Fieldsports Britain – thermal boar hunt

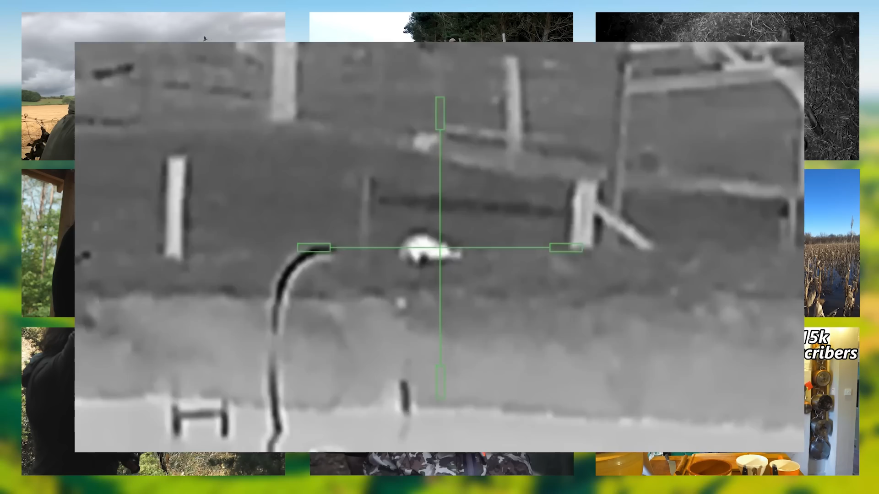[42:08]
In Australia, RJM Hunting gets called out to a dairy farm where predators are threatening the newborn calves.
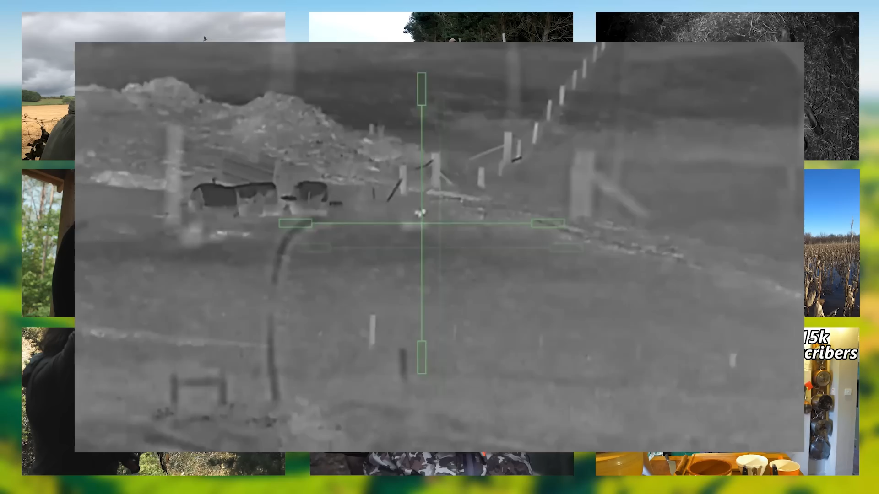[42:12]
He sets up on a hill and makes short work of six foxes.